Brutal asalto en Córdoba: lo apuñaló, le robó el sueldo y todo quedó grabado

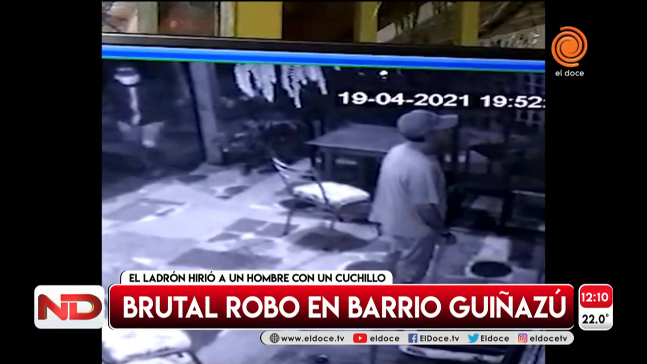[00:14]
Esta persona terminó internada, afortunadamente fueron puñaladas superficiales. Pero mira lo que es eso, con la violencia que lo ataca para robarle el sueldo que estaba cobrando,
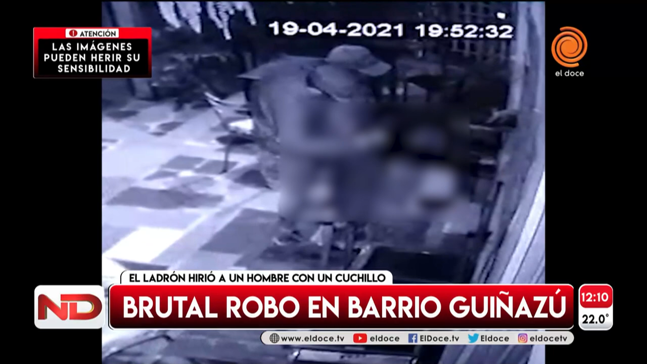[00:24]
que ha habido a cobrar, y no solamente una, sino que intenta apuñalarlo varias veces. De la nada aparece el delincuente y por la espalda ataca brutalmente, salvajemente, a este albañil. Que, como apuntabas Mariano,
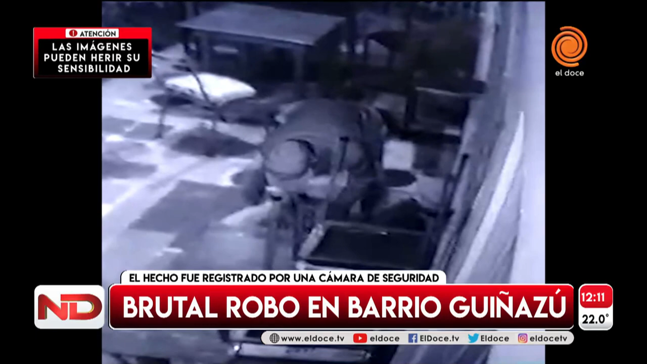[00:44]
estaba cobrando unas tareas que había realizado por algunas refacciones en este local. En el norte de Córdoba Capital, en Barrio Guiñazú.
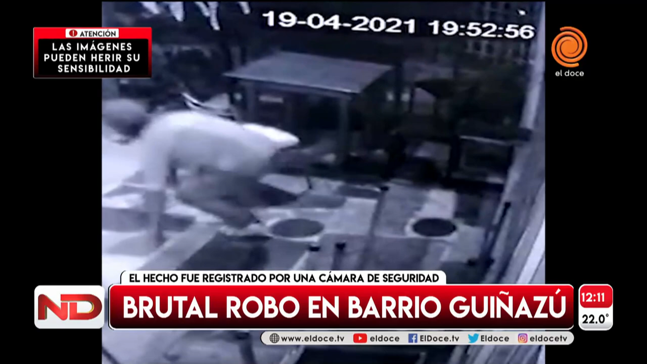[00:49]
Se alcanza a levantar finalmente el albañil apuñalado. Exactamente, según confirmó la policía, le provocó varias heridas cortantes. Por suerte fueron todas superficiales, pero estamos hablando, según los médicos, de centímetros entre la vida y la muerte, Fede. Ahí estamos viendo de vuelta, fíjense cómo ingresa el asaltante y de la nada empieza a clavarle el cuchillo al albañil que estaba de espalda.